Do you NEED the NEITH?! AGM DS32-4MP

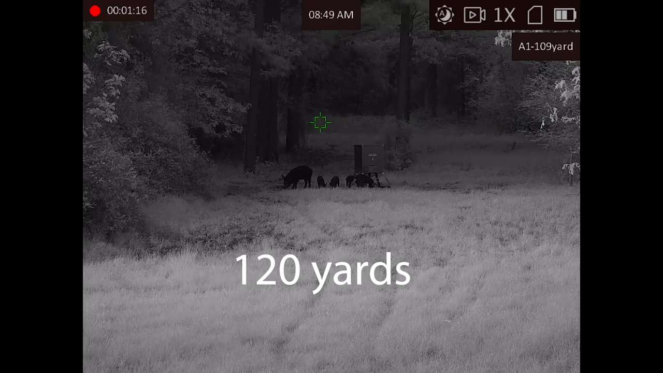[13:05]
Uh, but I think it's good for anybody that's, if you're not planning on putting an IR light with it,
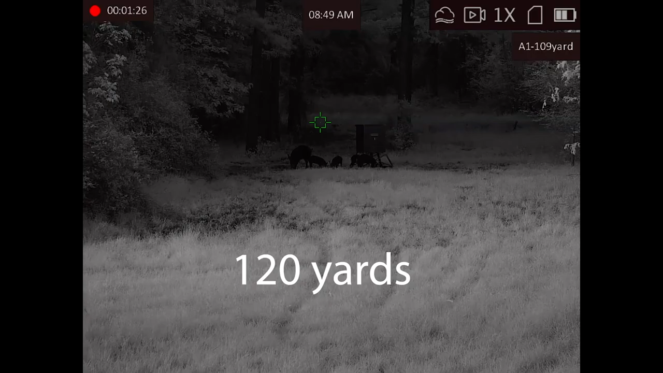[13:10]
great for anybody under a hundred yards, the way it is. If you want to shoot out further, you're going to need a, an aftermarket IR light, like a sniper hog light.
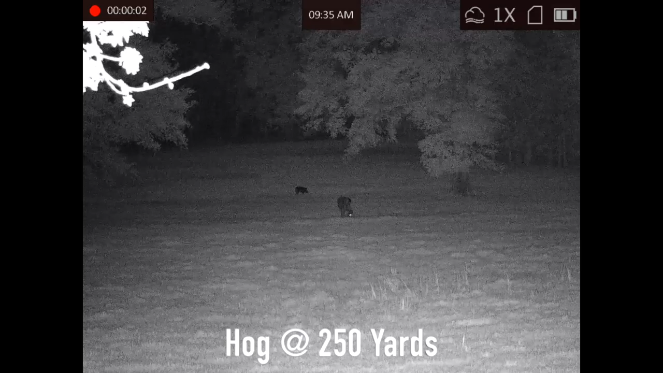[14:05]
Uh, I, I take them out hunting with them and, uh,
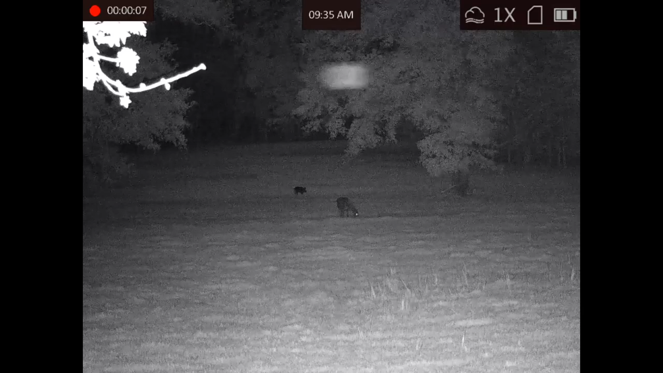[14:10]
digital optics are a very viable and important part of the night vision industry and market as a whole.
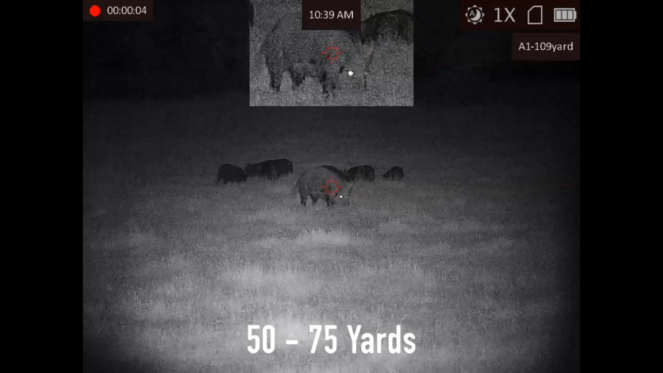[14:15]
So, uh, even though thermal, uh, right now is the bee's knees and will be, uh, just because the advantages that it has overnight vision,